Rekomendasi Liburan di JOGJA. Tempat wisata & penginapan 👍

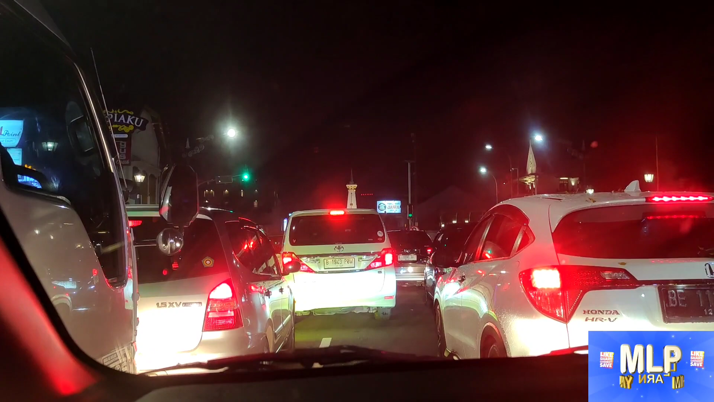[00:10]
Simak sampe akhir ya videonya, soalnya di Jogja tuh banyak banget tempat-tempat seru yang untuk dikunjungi
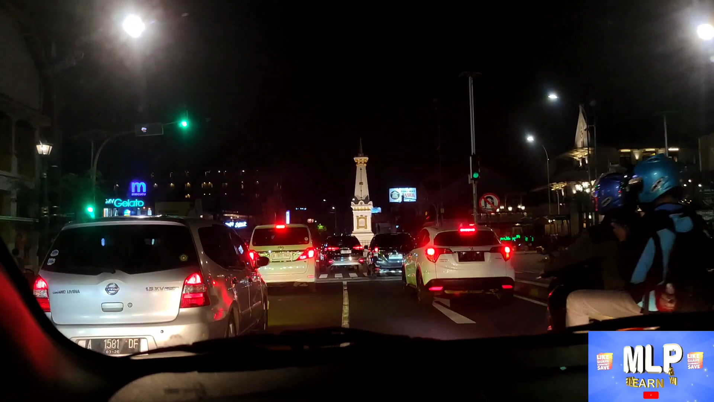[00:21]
Nah kalo ini suasana malemnya,
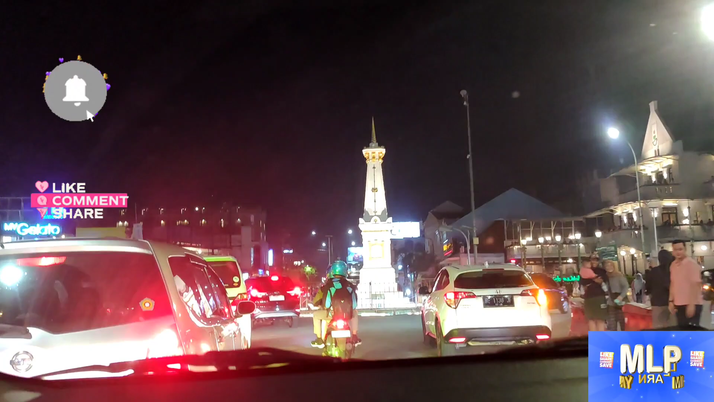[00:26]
lumayan rame ya jalanannya Kalo yang udah sering ke Jogja pasti tau dong ini tugu apa, ayo dong tulis di komen